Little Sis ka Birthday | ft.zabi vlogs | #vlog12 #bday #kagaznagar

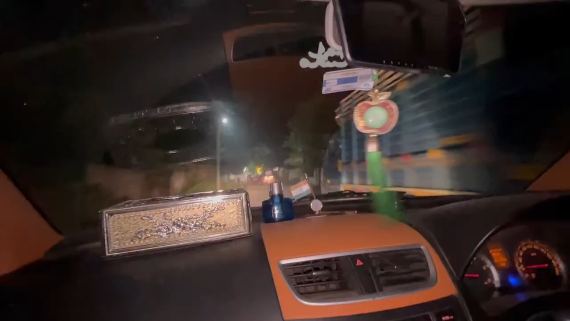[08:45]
तो गाइस अपन पहुंच गए घर, खाली लाइटिंग दिख रही होगा।